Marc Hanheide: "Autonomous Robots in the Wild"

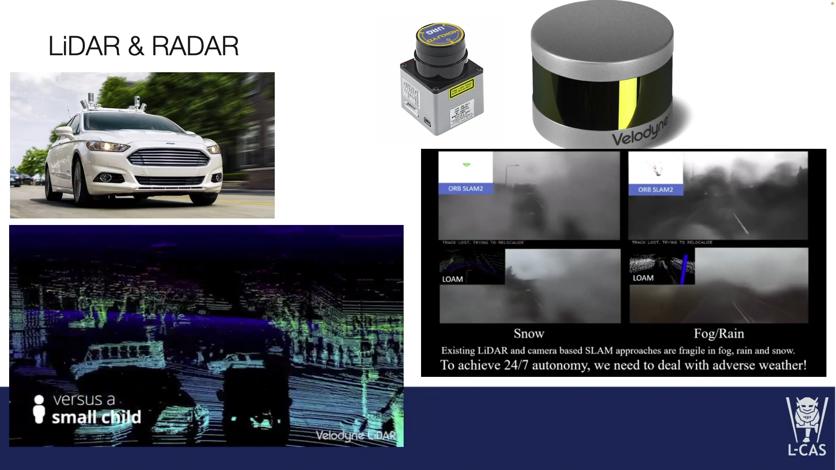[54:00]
What recently becomes more interesting, I think, is RADAR again.
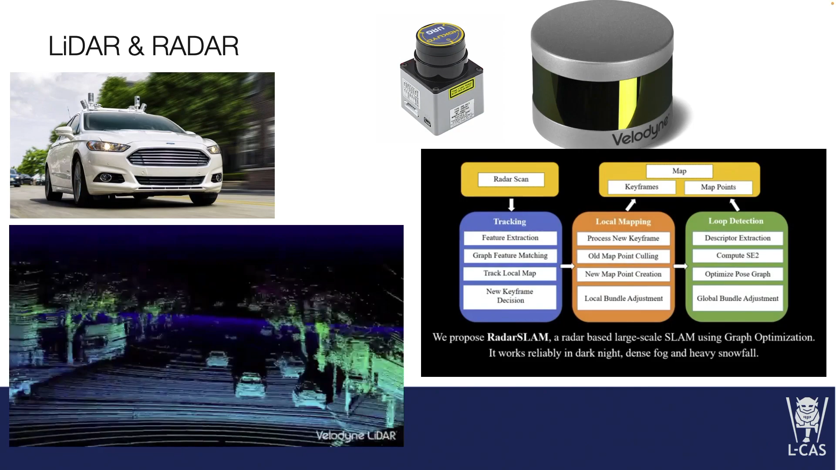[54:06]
RADARs have been in cars for a long period of time.
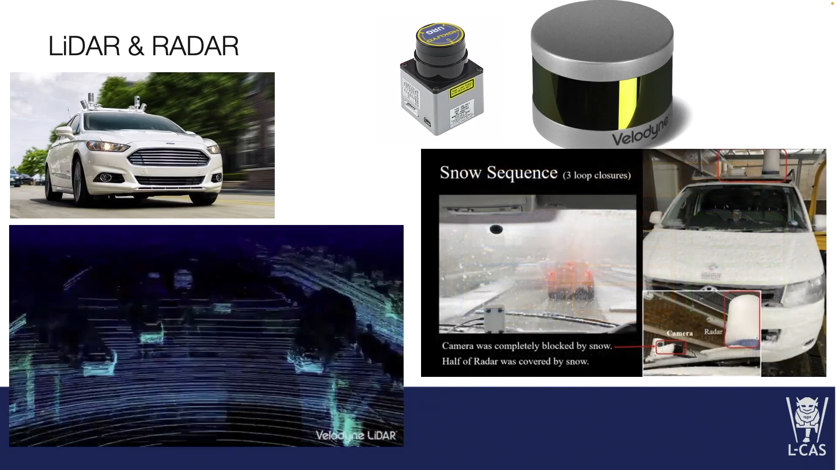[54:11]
They have some nice properties that they can see through snow and fog and other things that are quite prevalent also in this country. And you can use them as a map of the world.
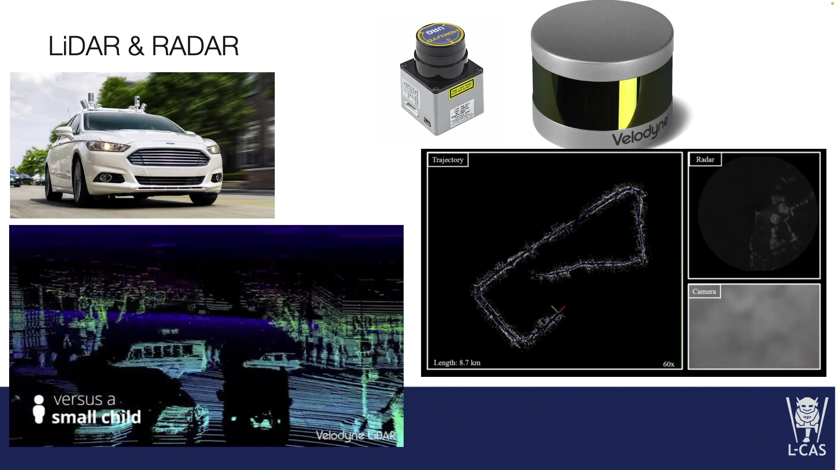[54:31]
The nice thing with them is, of course, that they traverse through some of the objects, so you can see behind them. You use RADARs as well? Excellent. There we go. You need to tell us then much more about this.
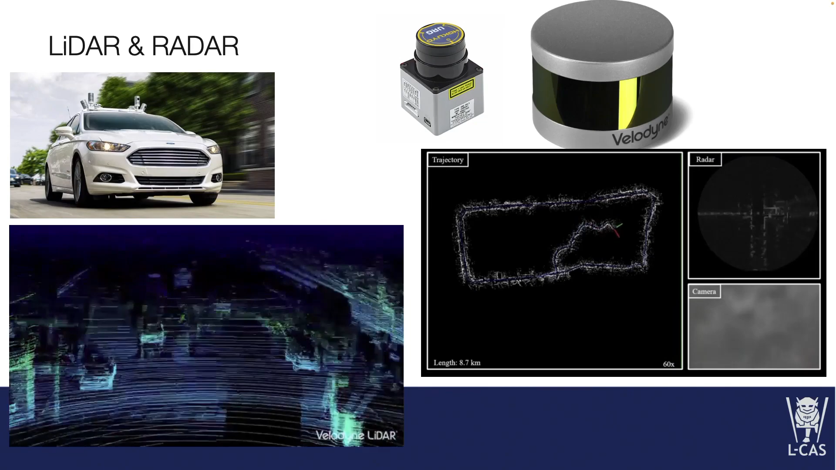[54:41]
In the end, the problems, the only thing that is different really with RADARs is that your sensor model has to be changed. Otherwise, the sort of mapping algorithms are often very similar, the general principle of them.